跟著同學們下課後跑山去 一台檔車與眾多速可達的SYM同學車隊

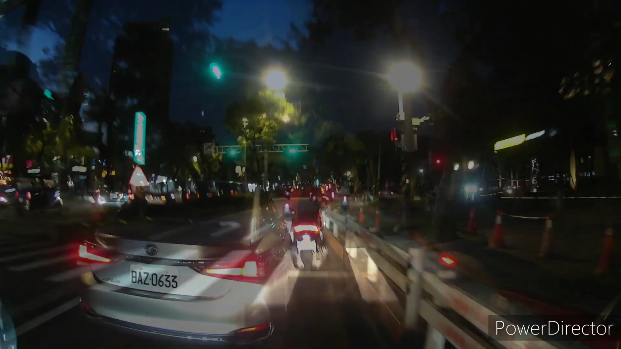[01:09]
就是上仰德大道前的最後一段在與至算路一段的路口,
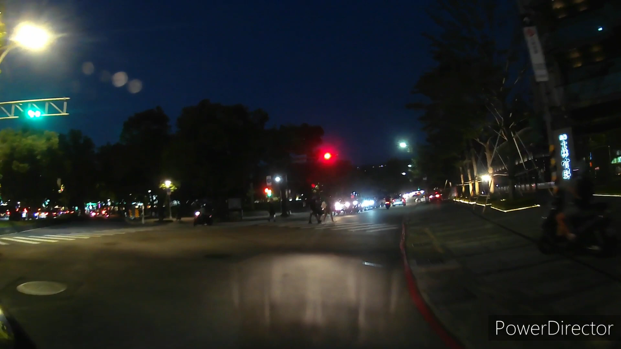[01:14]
就是巨巨大塞車一個紅燈,我一首歌都聽了一半,還沒變綠
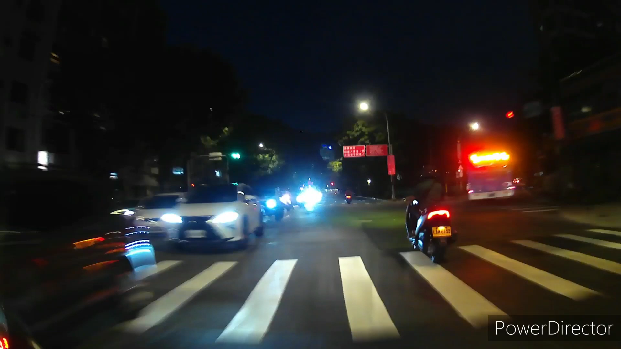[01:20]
那車流也還沒有走多遠所以終於換我們綠燈的時候,我們只好發揮機車的優勢使四輪大野們最不爽的車道分割
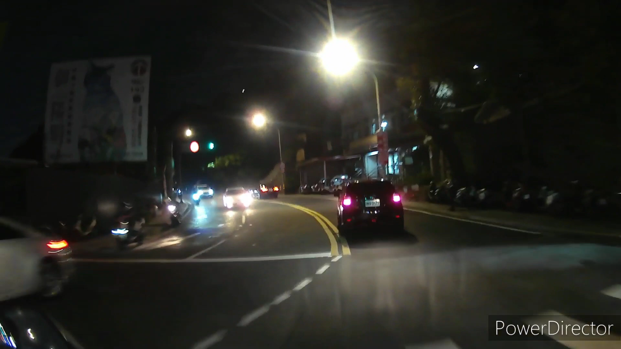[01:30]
來通過長長的隊伍剛上仰德大道,
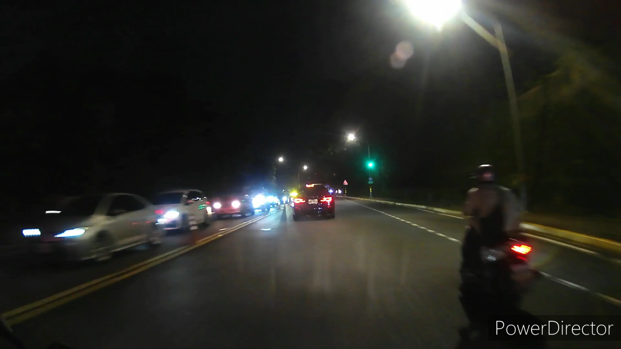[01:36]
我還以為會很塞結果是因為前面的汽車開得非常符合速限標準可是當
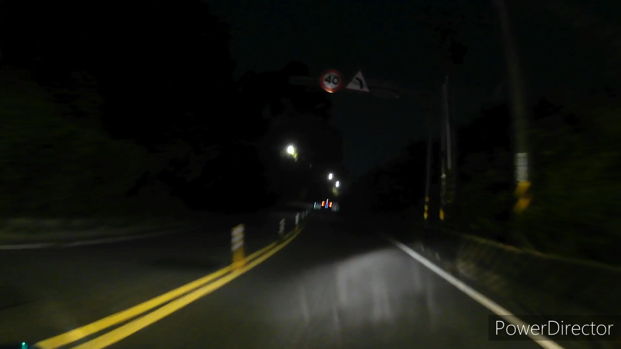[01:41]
我們過完才發現前面完全是空的只好在稍微安全的路段超車,後面的路才能順順其
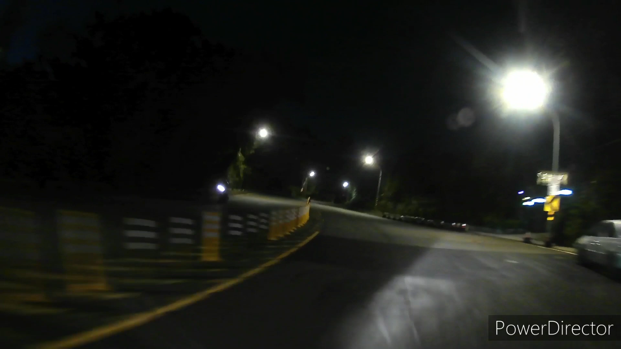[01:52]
同學們騎的都是一般的125還有一些幾台的150蘇克達在上坡路段,對我這台T2來說可以說是小屋見大屋他們油門車得很深,但我輕輕一吹還是能夠跟上他們然後感覺得到他們轉速拉得比我還兇但是時速還是跟不上我
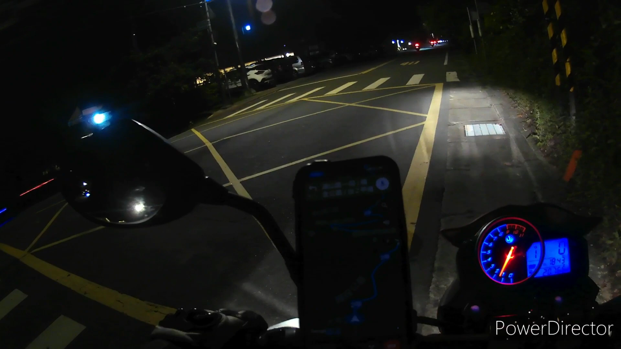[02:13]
在過麥當勞之後就已經遠遠的拋開他們只好在後面一點地方等大家那個車隊的經過我之後再後墜
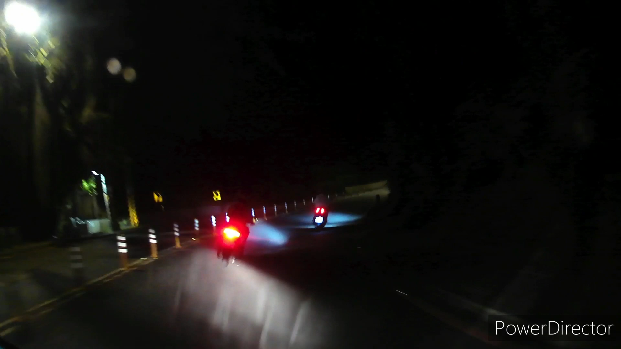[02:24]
反正後面還是連續上坡我不怕我跟不上
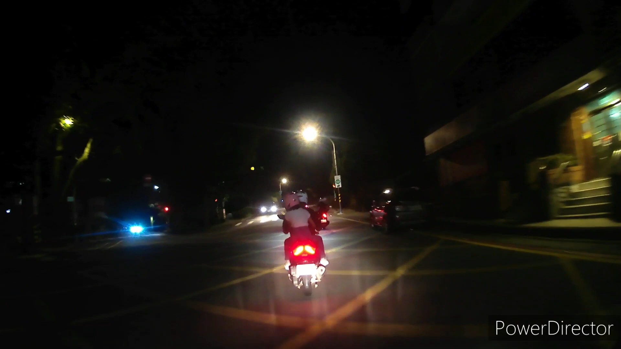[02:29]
我看蠻多人都是騎JET的SL看起來都有小改啦上坡速度不算慢
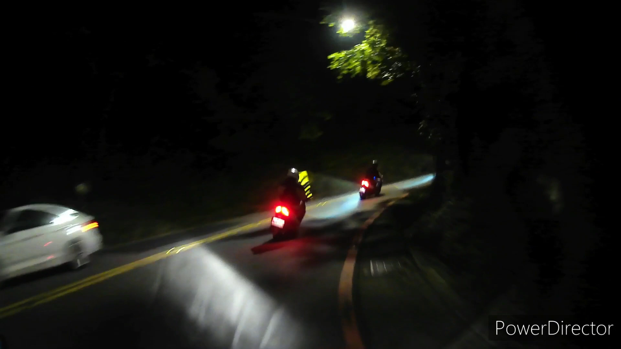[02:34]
只是爬坡終究還是一台125所以在經過幾個玩之後還是決定超過了第一台畢竟陽晶公路我前一天才來夜跑過
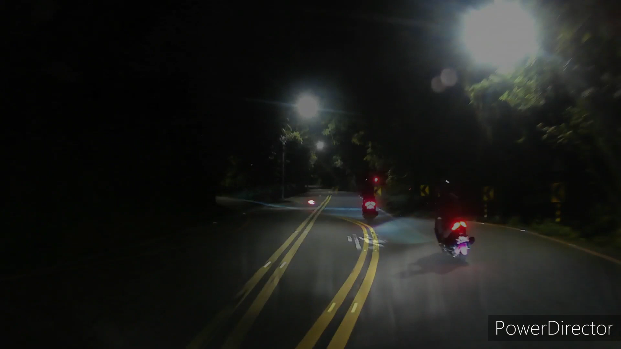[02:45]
平時散散心也會來這裡路線路況各方面自然都比大家